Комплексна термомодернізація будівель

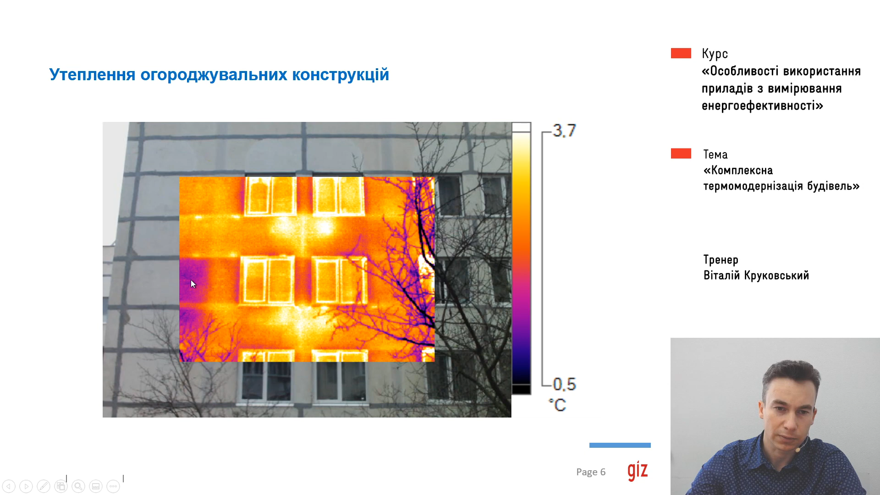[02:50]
On screen: scale top 3.7°C, scale bottom 0.5°C
Ми чітко бачимо, де розташовані опалювальні прилади, як вони працюють. І бачимо, які приміщення недогріті, отут приміщення більш холодне, ці приміщення більш теплі і так далі. В цьому ж ця ж будівля була утеплена частково. І ми на цьому слайді бачимо знімок тепловізійний цієї ж будівлі, але з іншої сторони. Що нам кидається у очі? Перше, ми вже не бачимо системи опалення. Тобто термічний опір стін став значно кращим, більшим. Але у нас тут з'явилися якісь пожежі.
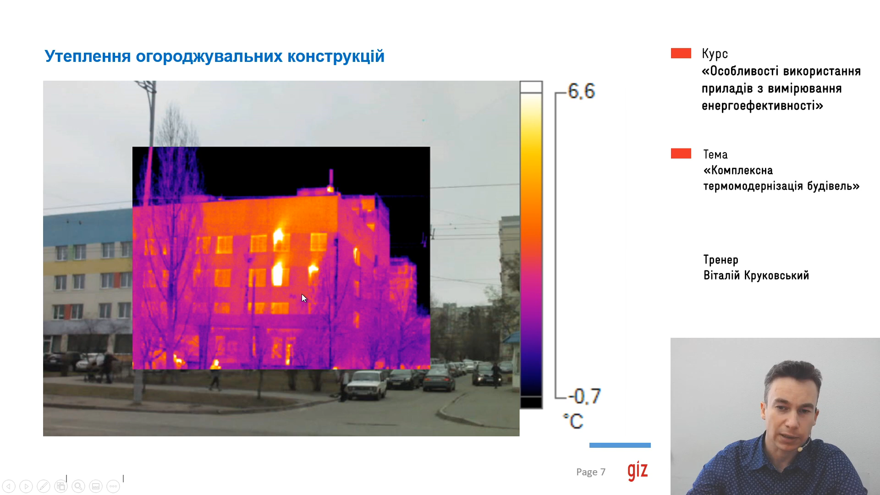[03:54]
On screen: scale top 6.6°C, scale bottom -0.7°C
що ця частина будівлі має значний перегрів в приміщеннях, через що люди постійно відкривають вікна, а частина будівлі, яка не має утеплення, весь час замерзає. Що треба було зробити? По-перше, треба було виконати повне утеплення будівлі.